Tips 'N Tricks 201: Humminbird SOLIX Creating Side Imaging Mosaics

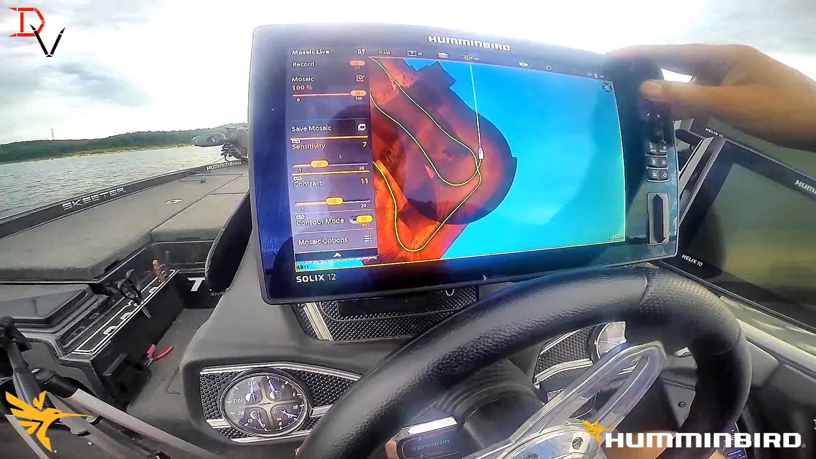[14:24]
and i'm just going to adjust it up a little bit
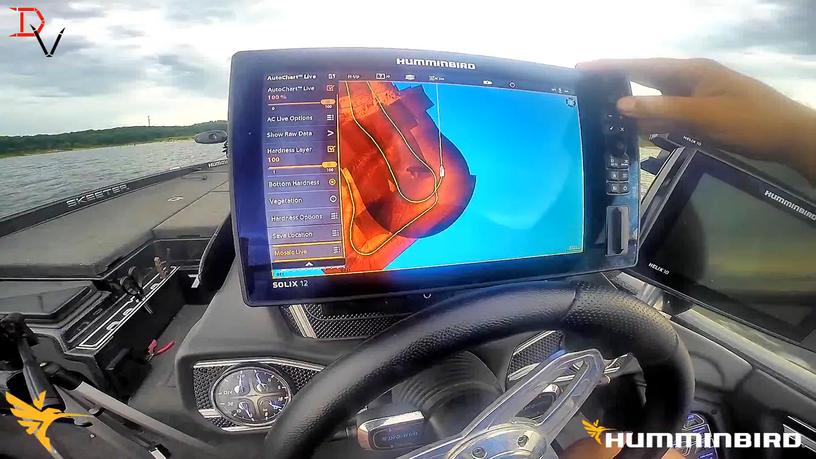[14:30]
and that's auto chart live mosaics simple easy it's a hummingbird and you got beautiful overlays
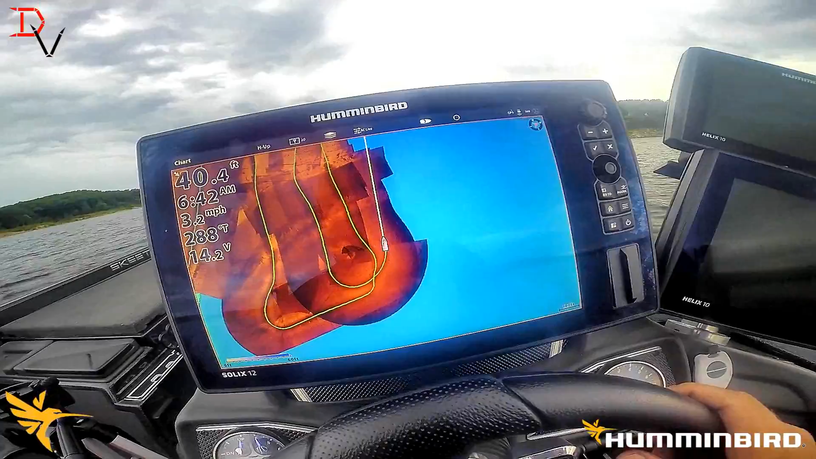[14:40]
On screen: speed 3.2 mph
we made four passes got it all taken care of there you can see that nice river bend there
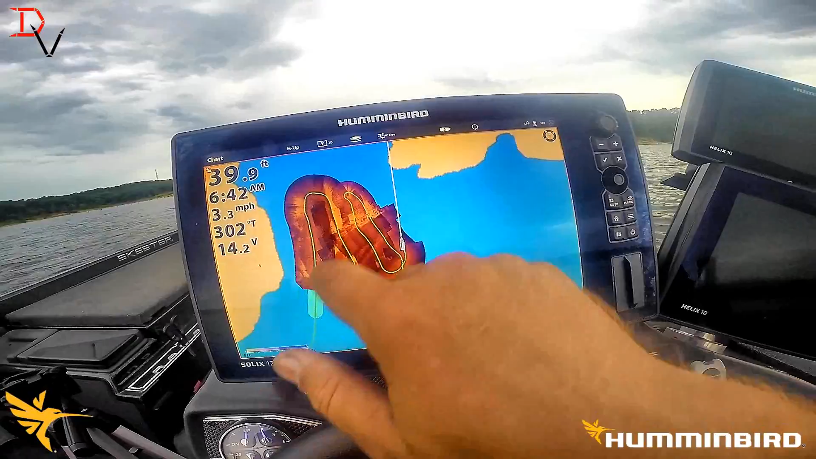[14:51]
On screen: depth 39.9 ft, speed 3.3 mph
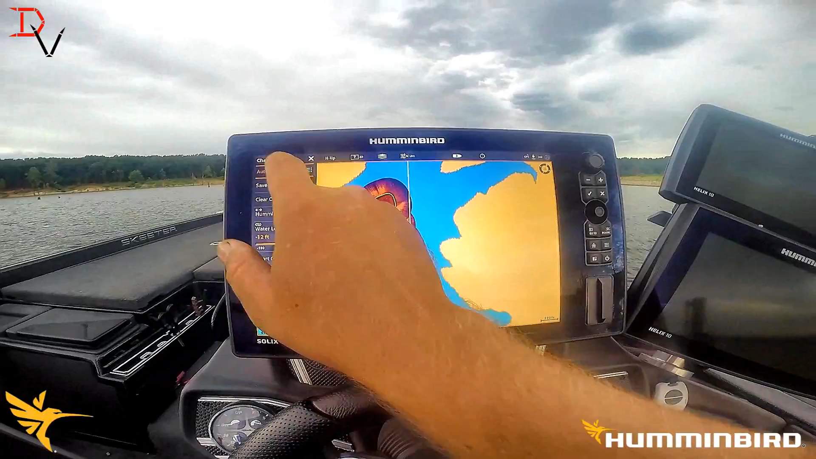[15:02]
hit your auto chart live come down to the bottom to mosaic live save mosaic we're going to save location card two
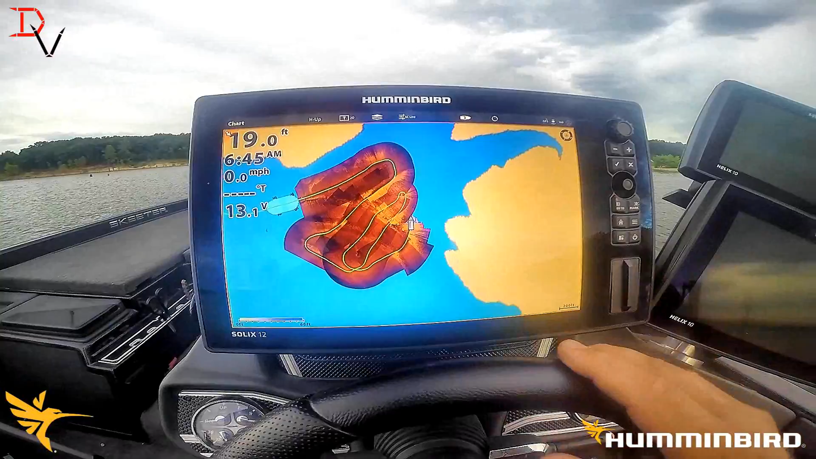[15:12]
On screen: depth 19.0 ft, speed 0.0 mph
and save it's done and that's all you need to do to create and save a site imaging mosaic
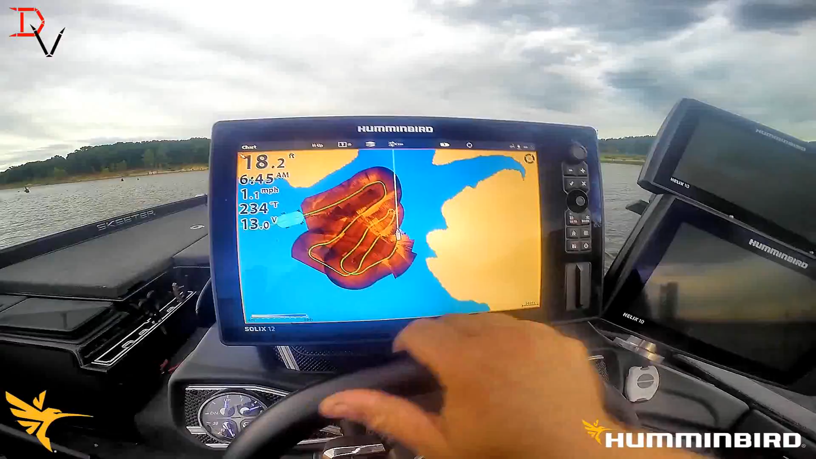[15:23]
now one other thing you can come up here to mosaic percentage you can turn your mosaic off
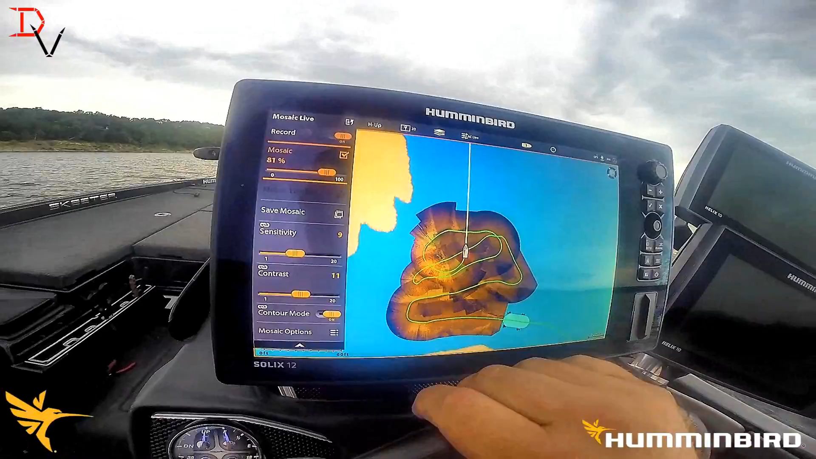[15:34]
you can turn it on you can also turn the percentage down
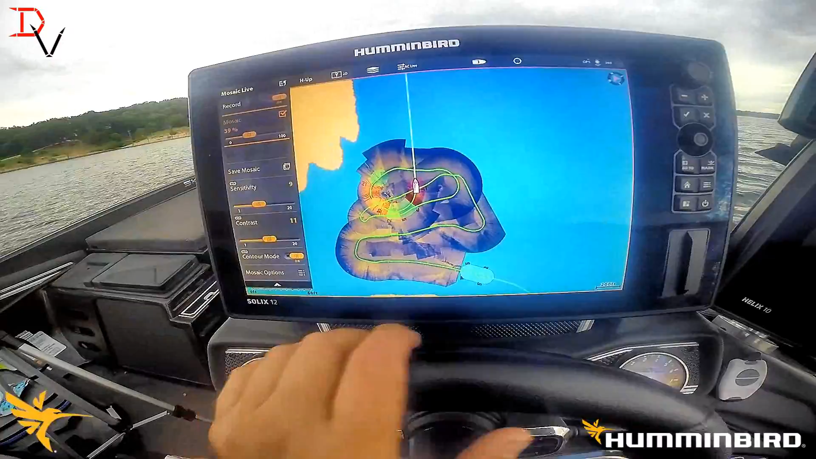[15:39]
and you can just see the
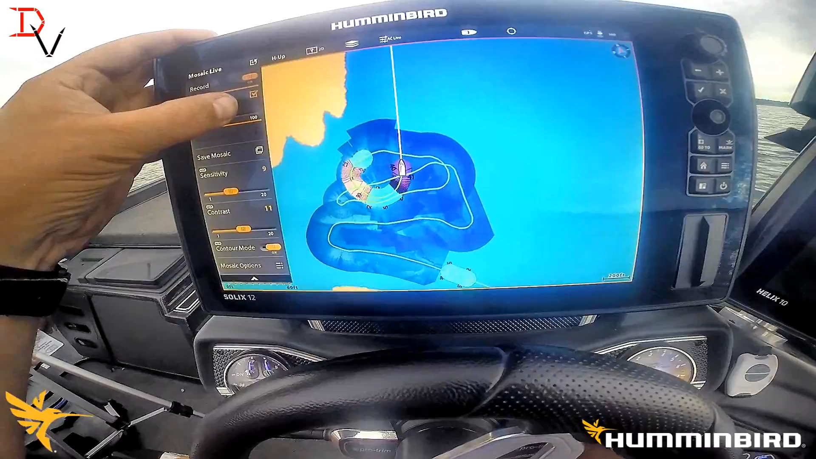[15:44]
bleed through with the map if you want a hundred percent that's going to show you
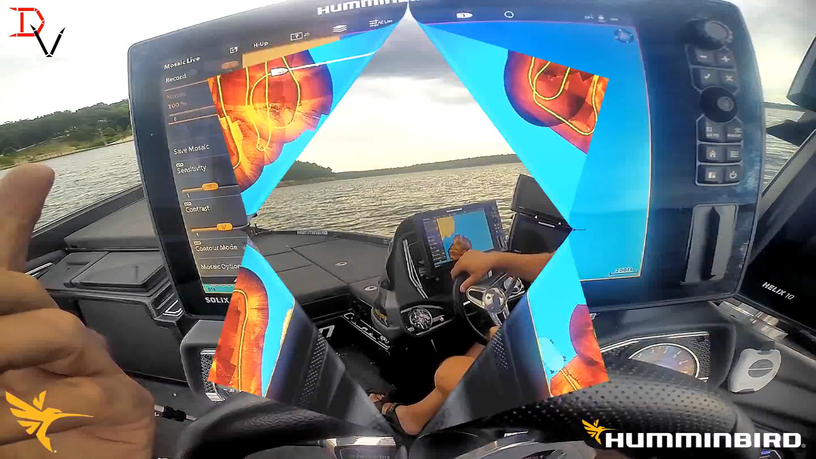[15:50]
all the data you can learn a lot more about the mosaic option on the solex from hummingbird it's the premier unit with premier features like auto chart live mosaic options get more get you a hummingbird get out on the water check this new solex out it's got lots of features packed in it that gives you a lot of options to do more and get more done